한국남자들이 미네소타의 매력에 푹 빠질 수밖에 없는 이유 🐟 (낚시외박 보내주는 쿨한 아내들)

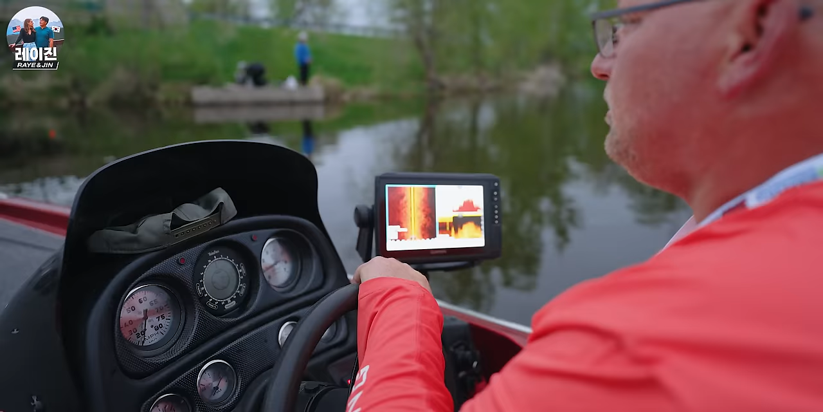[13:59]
Oh. 물고기 엄청 많이 보인대요. How do you know?
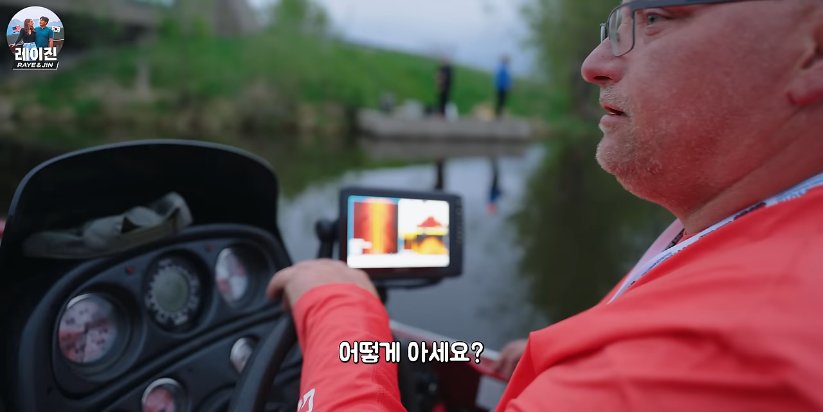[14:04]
I can see them. They're fish? Yep.
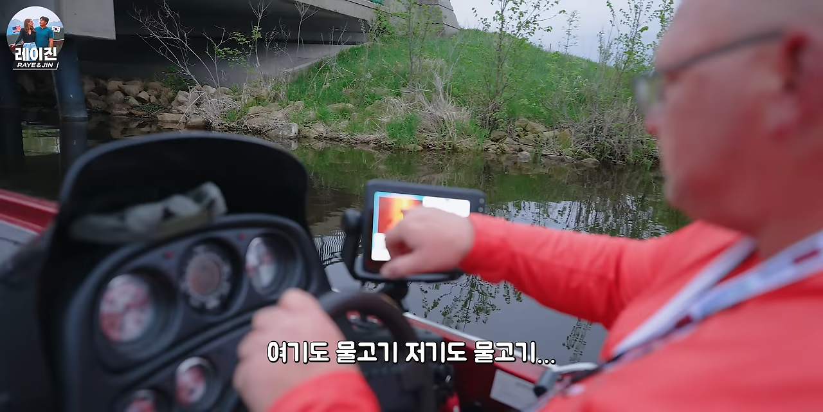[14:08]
There's a fish. They're just stacked up in here like crazy.
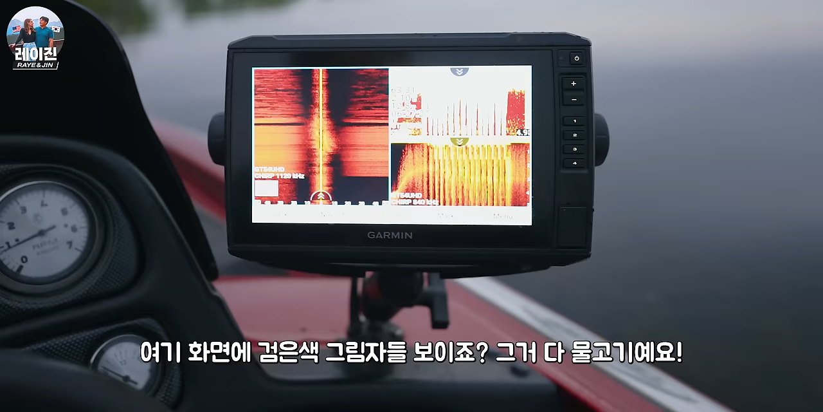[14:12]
Look at them all. See all them little black shadows right there? Those are all crappie.